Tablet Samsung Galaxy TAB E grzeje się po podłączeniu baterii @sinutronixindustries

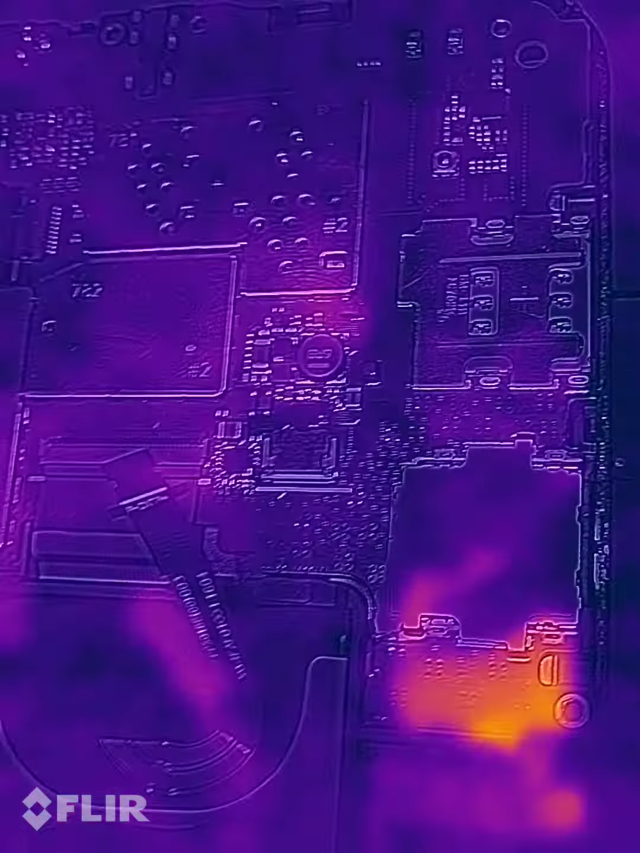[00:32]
układu teraz jest tablet na zimno
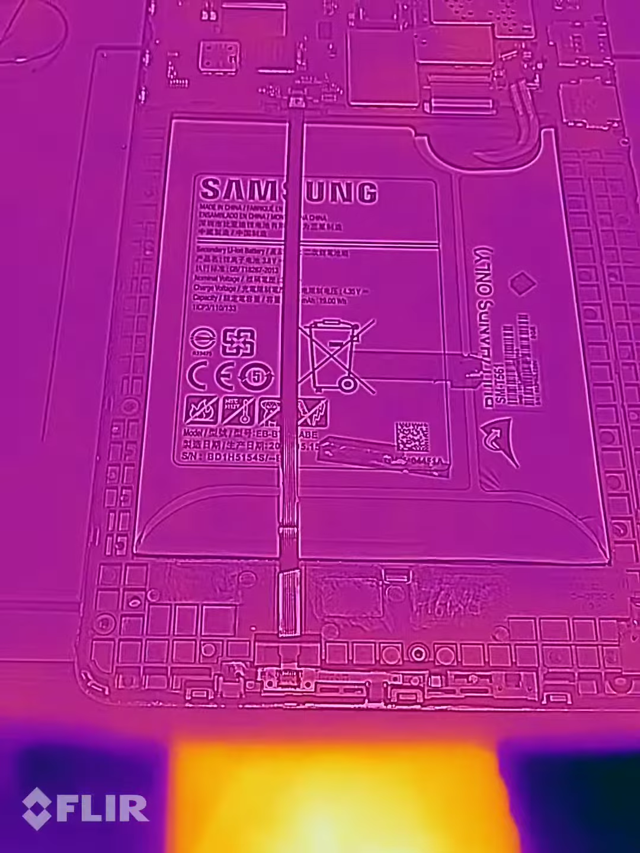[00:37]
w zasadzie o tu widać moją nogę jak różnica temperatur się rozkłada bo to podchodzimy rano ja sobie za chwilę włączę ten tablet
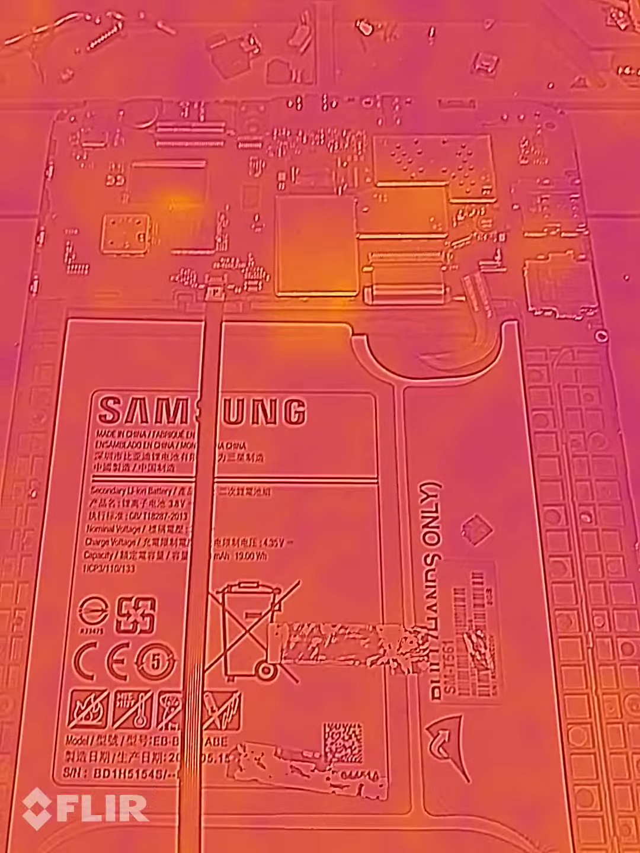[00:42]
podopnę baterię bo to nawet bez ładowania wystarczy podpiąć baterię i coś tu się tutaj tak grzeje
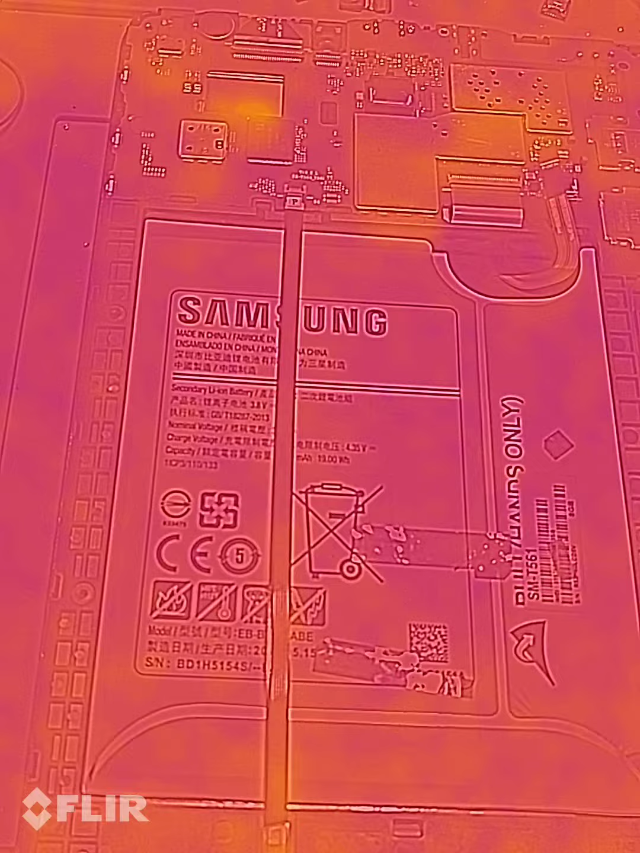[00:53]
że aż można się poparzyć także coś tu jest uszkodzone gdzieś jest zwarcie gdzieś jest zwarcie i nie wiem czy to
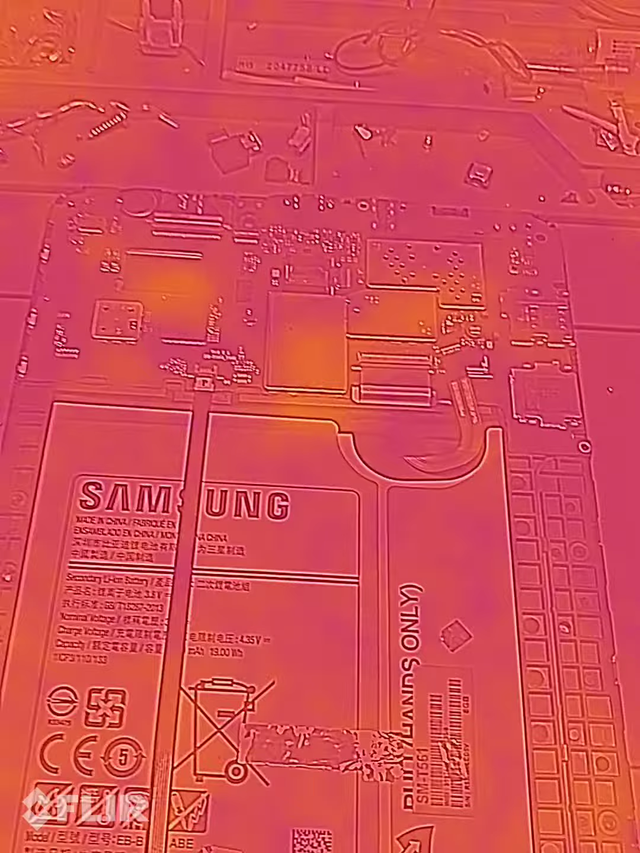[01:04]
akurat ja jeszcze posprawdzam to złącze ale pod mikroskopem oglądałem już drugi raz lotuje nigdzie tam pomiędzy
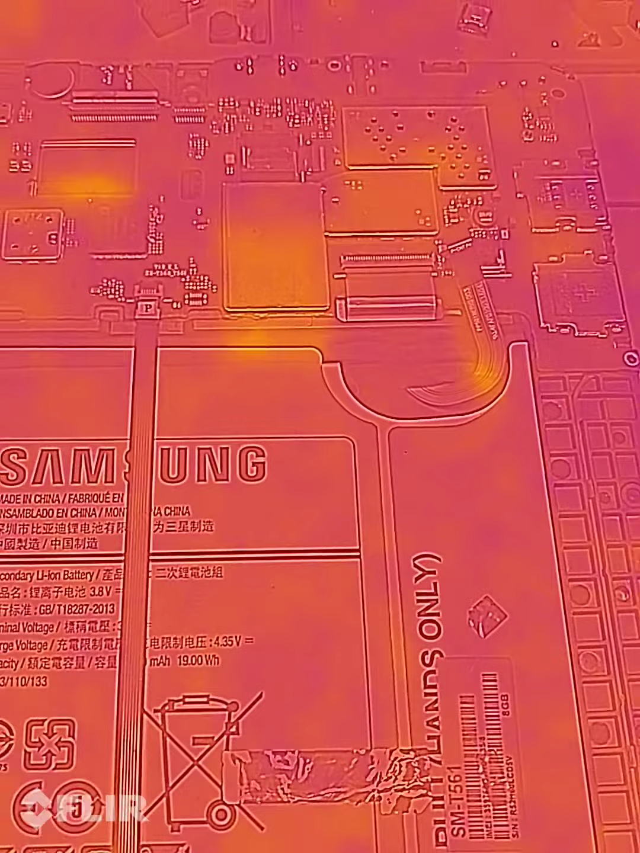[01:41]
a więc zaraz sobie go tutaj podepnę tą baterię zobaczymy jak się rozkładają ciepła i
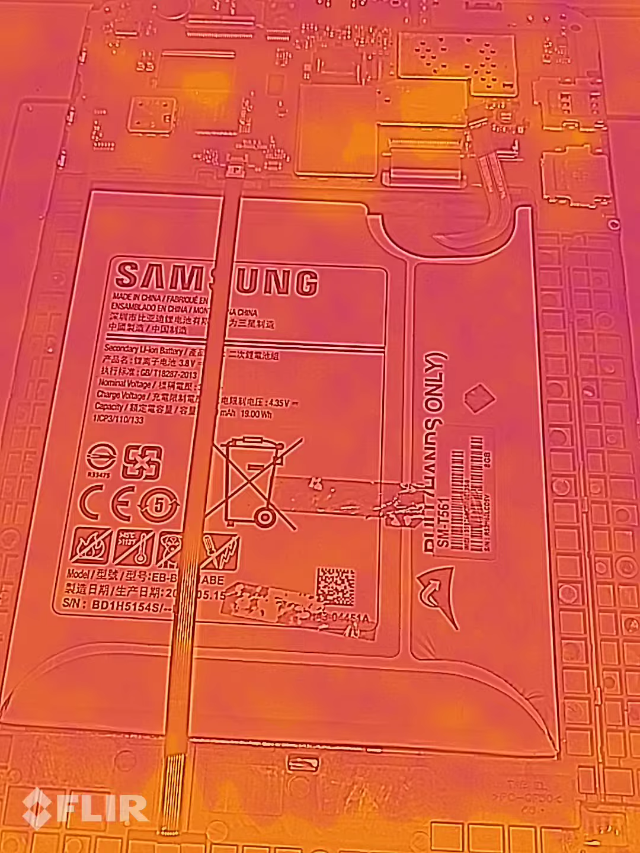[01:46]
gdzie to się tak tutaj grzeje to jest tak